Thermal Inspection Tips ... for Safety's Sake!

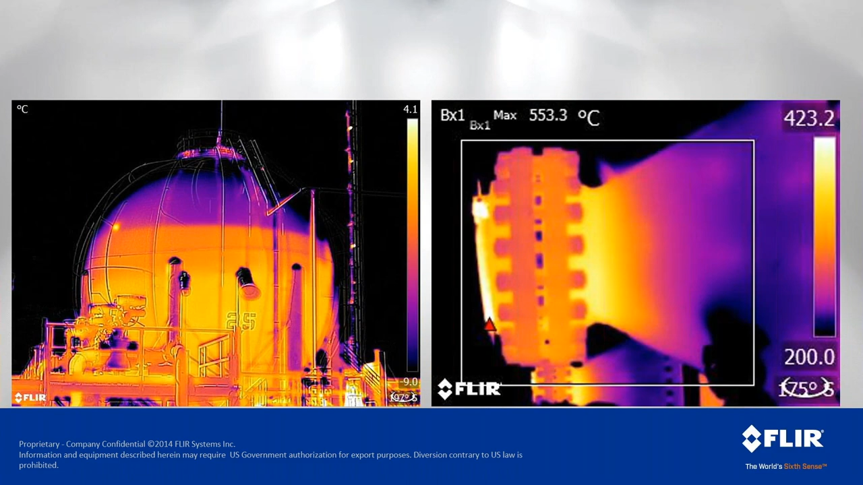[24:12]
On screen: max 553.3°C
market at a petroleum producer the image on the right is a part of a furnace so there's active flame happening through this connection and we're able to just verify that the pattern is is what we want to see this is further evidence to the misconception that we can't see through we can't see through materials uh with a long wave infrared uh most materials not like hollywood will make out to be but the image on the right we are seeing the effect of what's happening inside of that process tank we can see the multiple different gradients if we go from the top we can see the froth line this is an oil tank
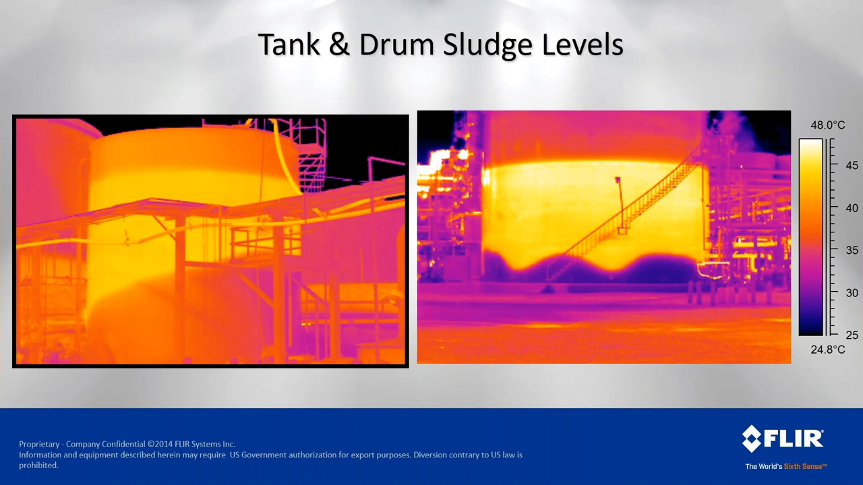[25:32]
On screen: scale top 48.0°C, scale bottom 24.8°C
we see the heat that's being emitted through the through the metal of the tank and then in this case there's actually insulation on there as well there's not aluminum or stainless steel cladding on the exterior of this tank which a lot of people ask me about in those cases you cannot you cannot see what's happening on the on the inverse of that because of physics
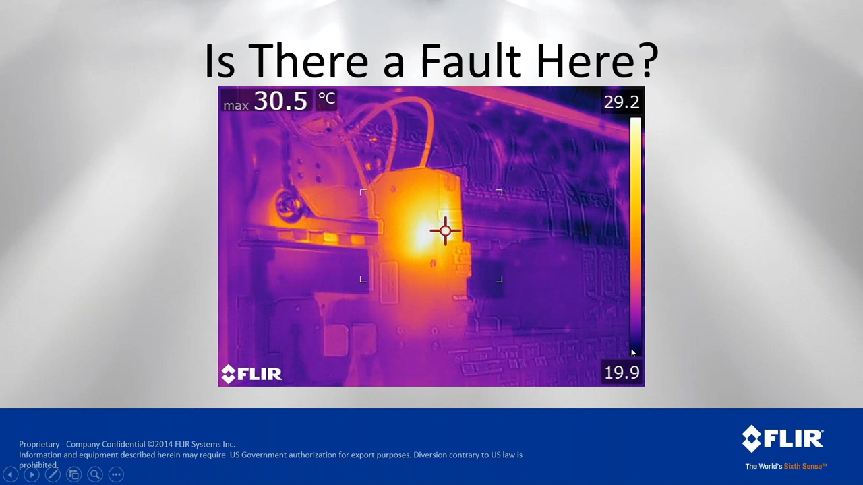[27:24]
On screen: max 30.5°C
on the part here but if we look at the previous slide our spot measurement is reading 30 degrees celsius uh the coolest thing in the image is 20 degrees celsius uh based on this temperature scale so we're actually you know we're showing 10 degrees above ambient and here we can actually see that we're not pulling any current
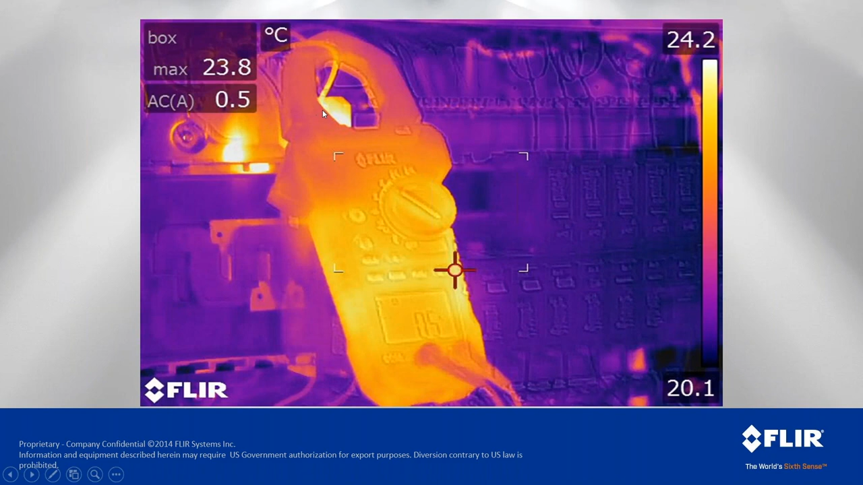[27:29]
On screen: max 23.8°C
uh and this is indeed a gfci uh breaker so it's actually supposed to be hot if we look at something that is a just a standout problem this is a hot wire with a question mark next to it uh if we if we measure it versus the wire on the breaker next to it we can see that it is 2.9 degrees celsius above its next closest uh friend here so that actually looks like it may just be a wire that's doing its job
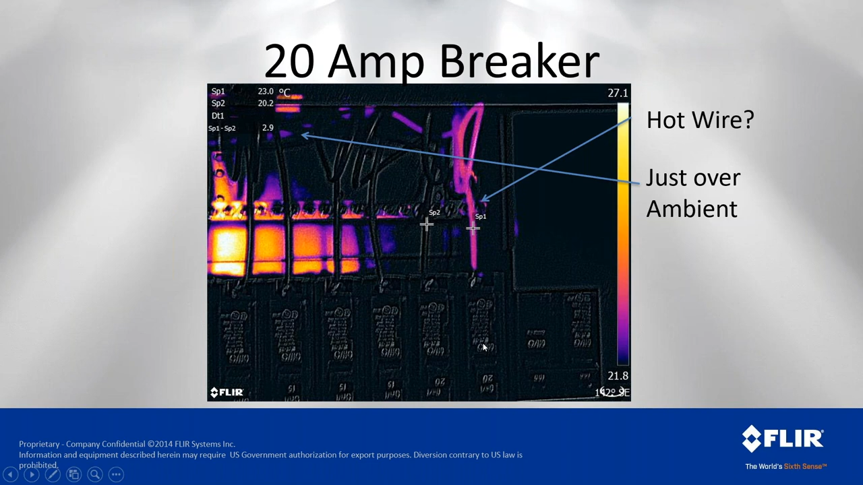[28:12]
uh we can see this is done with a camera that has msx so we can actually see the visual detail overlaid so we can see it's a 20 amp breaker uh down here so it's 20 amp breaker and it's it's three degrees basically above the the next uh closest one so if i do the same thing here and put the clamp on it i can measure now we're reading 11.4 amps
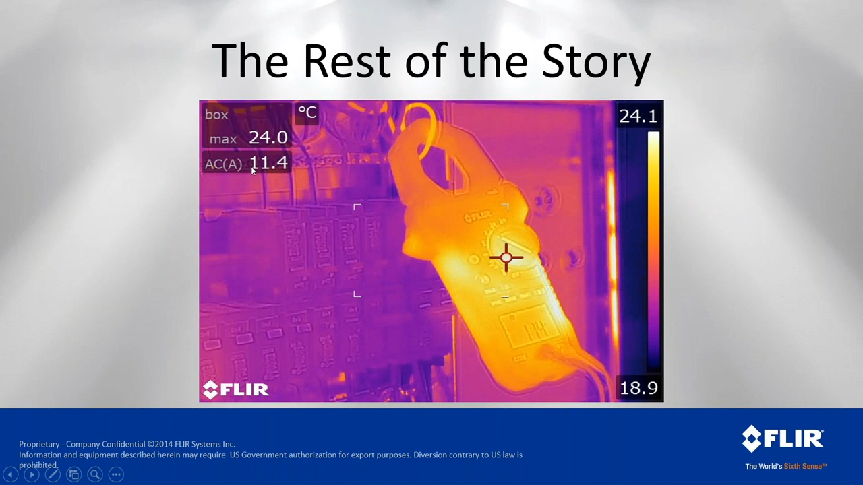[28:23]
On screen: max 24.0°C
so we go back that was a 20 amp breaker where you know we're just above 50 of its
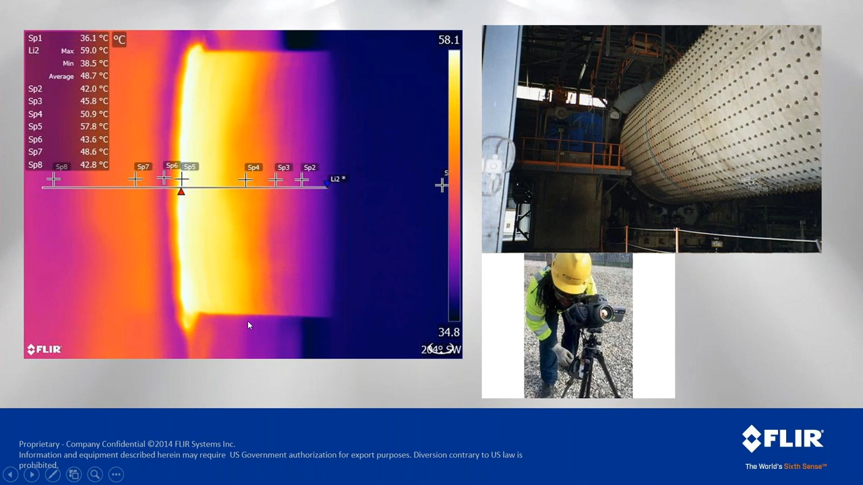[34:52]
On screen: max 59.0°C, min 38.5°C
three were not so they tore that apart after hours and found that the cage was completely disintegrated and all of the ball bearings were basically running down in the lower the lower half of this uh of this bearing so they're able to get it fixed
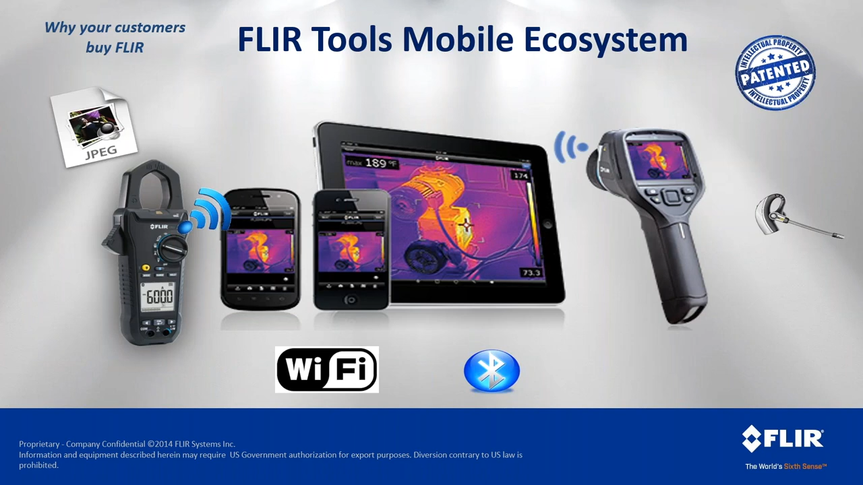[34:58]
On screen: max 189°F
without losing any downtime so i've been talking a little bit about the connected world that we live in here with thermal imaging so to take a look at how we're doing some of that i i have been doing all of this over a FLIR app uh
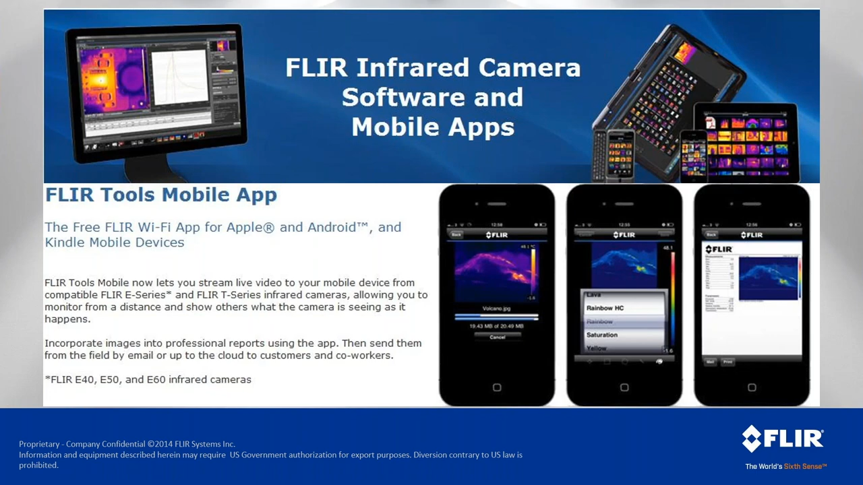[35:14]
called FLIR tools mobile it allows you connect to these meters and the uh cameras so the interface looks like this you have your library of thumbnails uh the you can see an image behind an image the image behind that there is actually a digital
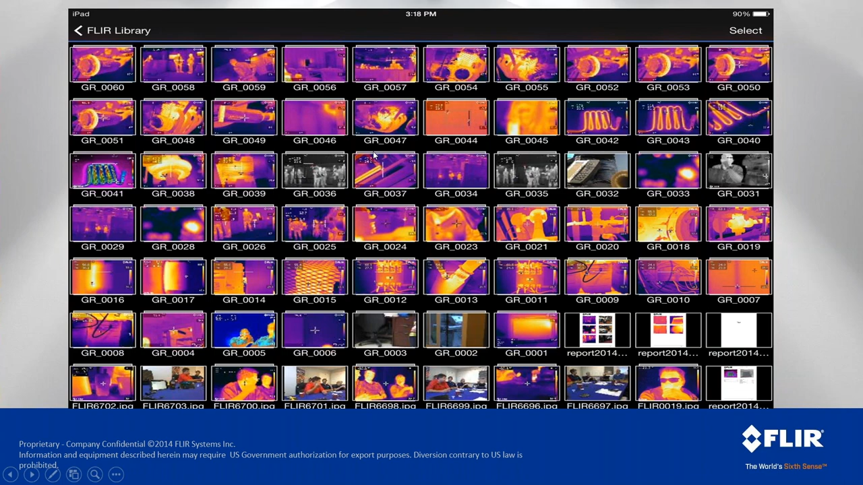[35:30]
um five megapixel in most cases uh visual light um image so uh that's that so we select the the images that we want and i can apply spots to that we've got our toolbar down here so we can tune it um we can export it uh share it as a pdf uh look up where in the world we were if you're using
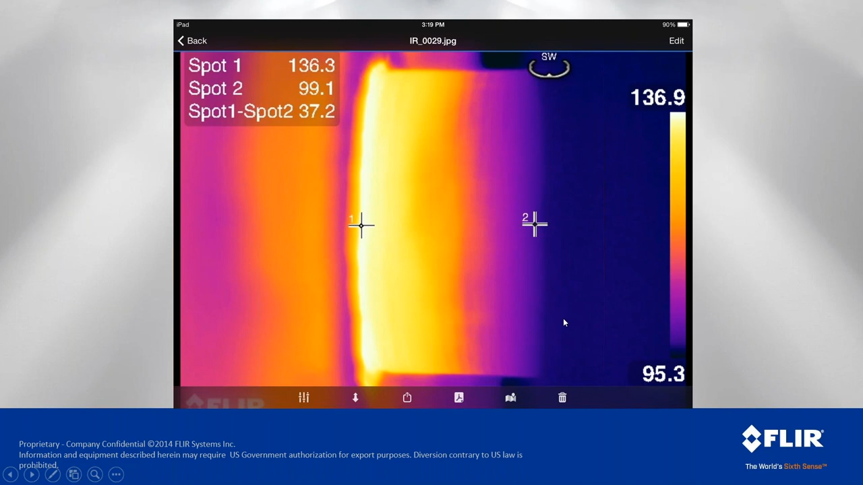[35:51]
a camera that had gps here we can title a report uh the this this is used most often by